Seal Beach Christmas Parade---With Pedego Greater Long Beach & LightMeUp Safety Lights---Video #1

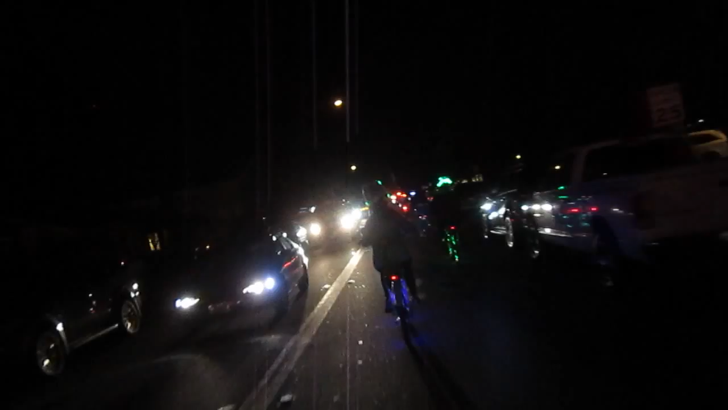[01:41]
So Pedego Greater Long Beach has set us all up. Some of these bikes belong to the individuals riding them. Some are the shop bikes.